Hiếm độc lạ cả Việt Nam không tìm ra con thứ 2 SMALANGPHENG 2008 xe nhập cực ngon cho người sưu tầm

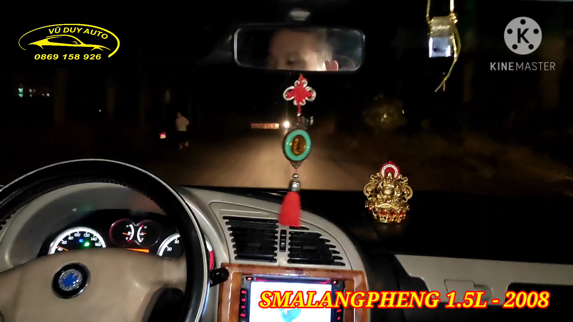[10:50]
được cái bộ đèn của con xe này rất là sáng luôn Rất là yên tâm Đấy Đi đường đêm tối là không bao giờ phải suy nghĩ Vâng Đấy Và con này thì ánh sáng vàng như các bác nhé Không phải ánh sáng trắng Đấy Phanh ABS đầy đủ luôn Đấy Chả thiếu cái gì Không gian rộng rãi Đăng kiểm còn rất là dài Đến tháng 6 năm 2021